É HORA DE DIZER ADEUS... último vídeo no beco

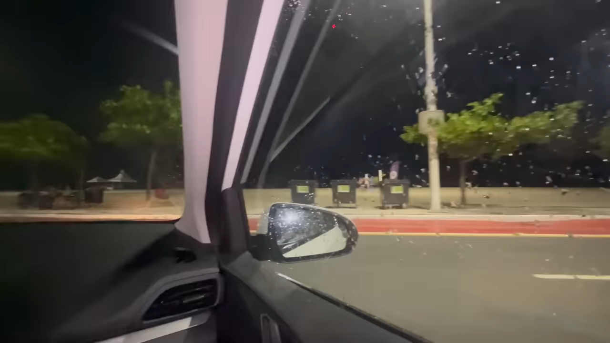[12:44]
E essa aqui é a praia Toma aí a praia Então aí, ó
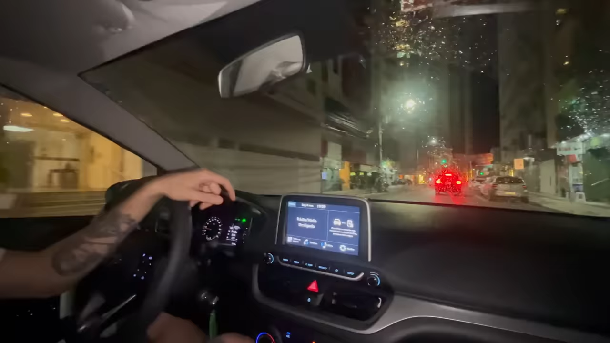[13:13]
Dei a seta E aqui que nós vamos parar Na esquina da praia, gente Meu Deus do céu Que lugar maravilhoso É esse aqui,